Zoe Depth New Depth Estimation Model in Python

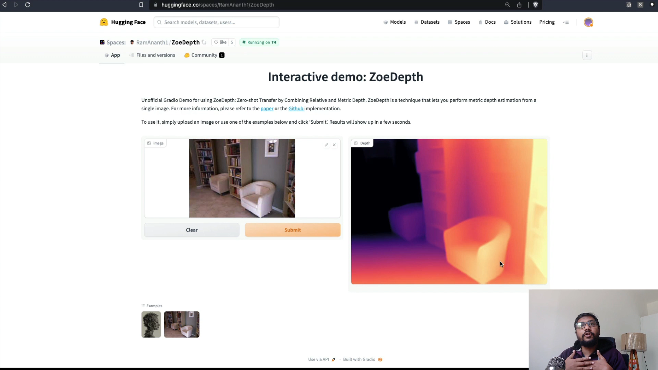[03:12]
closest one to the camera sensor and this is the farthest one from the camera sensor and let's upload another one here that is given in the example now you can